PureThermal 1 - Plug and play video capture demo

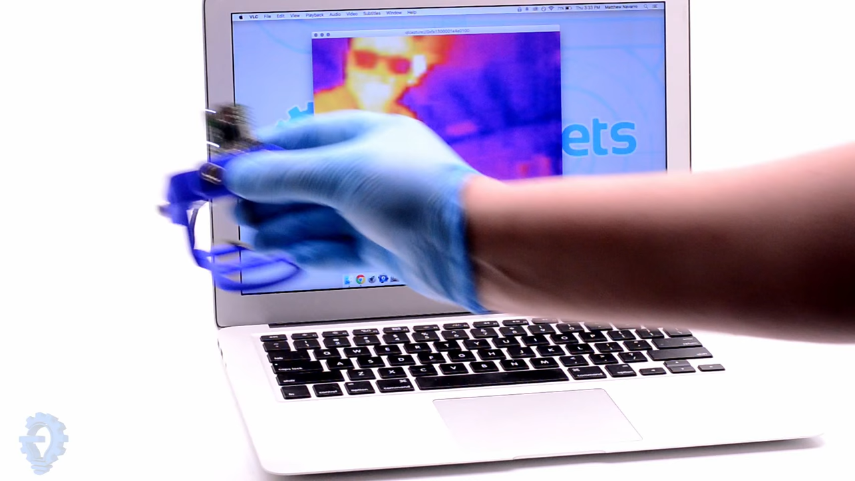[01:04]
The Pure Thermal One also works on Windows and Linux. It is recognized as a webcam which makes it easy to use.